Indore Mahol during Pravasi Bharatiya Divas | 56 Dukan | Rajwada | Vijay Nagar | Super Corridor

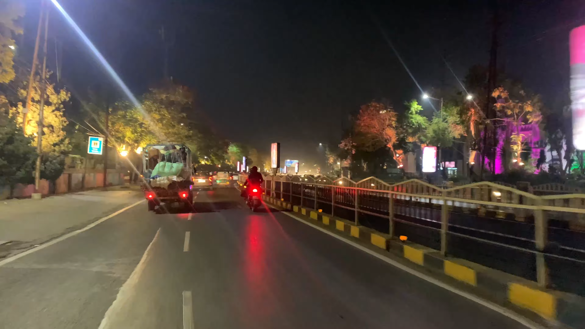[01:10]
दिया पहले इतनी ज्यादा लाइट नहीं थी देखें फॉर एक्जांपल अभी यह यह पेड़ बागेरा पर
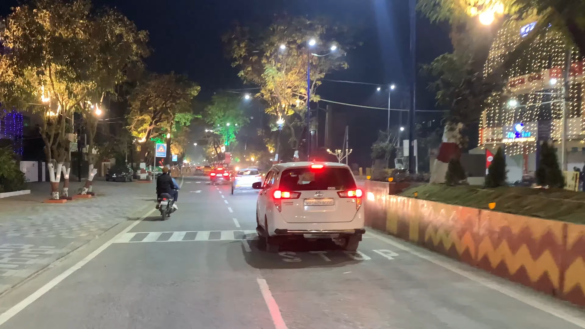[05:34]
रही है बागी शायद देखिए यह बेचायवाला और बागी सारे कैफे जो हैं सायद बंद करवाजी गए अभी आइ�